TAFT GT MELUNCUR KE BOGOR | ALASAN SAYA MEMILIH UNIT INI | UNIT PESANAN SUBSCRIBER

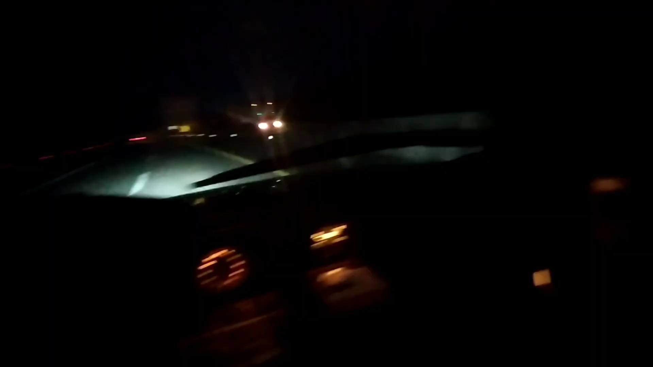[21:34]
Oke, teman-teman, ini kita nyampe Salatiga. Salatiga, Pak, ya?
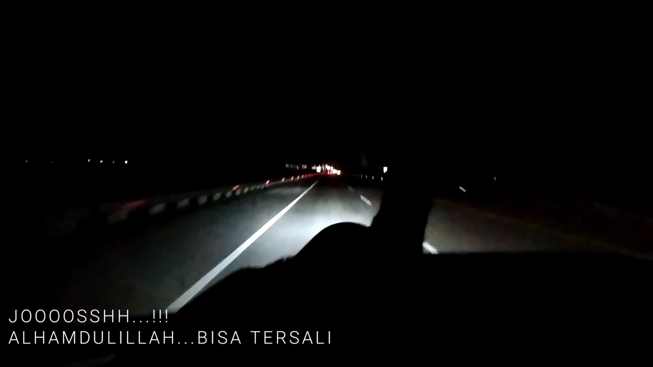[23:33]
Kita masuk gerbang tol Kali Kangkung, teman-teman.
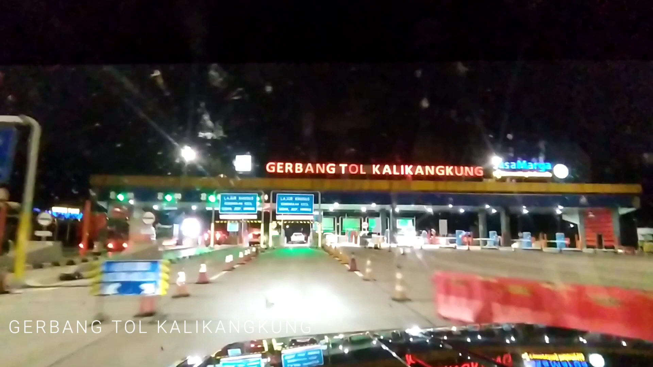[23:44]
Gerbang tol utama ini. Kaca sudah mulai kotor ini.